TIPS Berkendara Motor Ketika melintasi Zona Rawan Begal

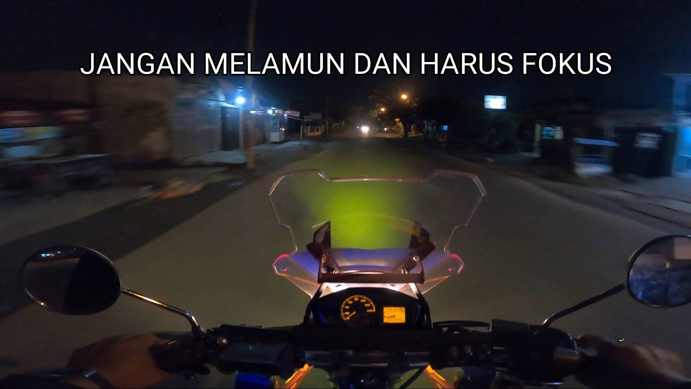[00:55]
Yang kedua, harus pastikan kaca spion
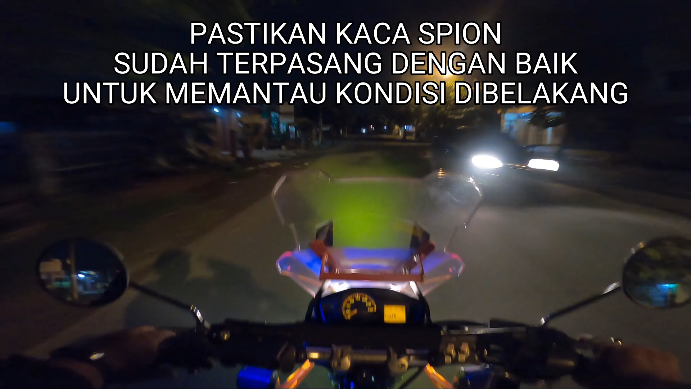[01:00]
itu benar-benar terpasang kiri kanan dan standby untuk melihat ke belakang. Kita harus waspada melihat gerakan-gerakan yang ada di belakang. Nah, kemudian jika di tempat sunyi seperti ini, tambah kecepatan ya. Tambah kecepatan. Ini seperti saya tambah kecepatan ya.
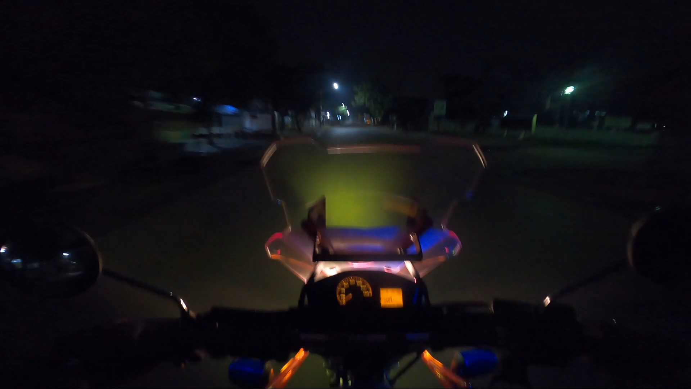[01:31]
Jika terjadi sesuatu yang mencurigakan di belakang, maka sebaiknya kita berhenti di depan rumah warga atau berhenti di tempat kafe.